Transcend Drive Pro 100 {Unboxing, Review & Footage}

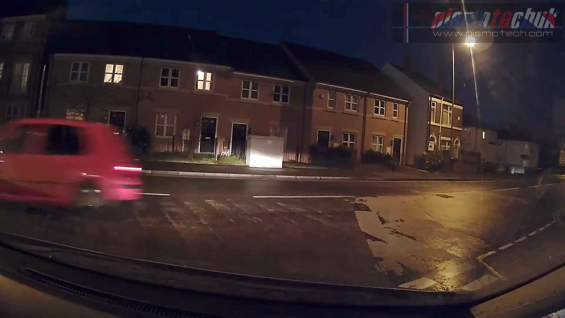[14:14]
much detail to you guys as possible and i felt it's done a fantastic job and looks extremely clear especially for the night time recording i definitely recommend adjusting this setting if you are going to be driving at night time as it's going to bring up a lot more detail on the actual footage especially if you're going to be in the car for a long period but if you get this camera i'm sure you'll work out your own preferences anyway sound recording is also very exceptional as well as you can hear now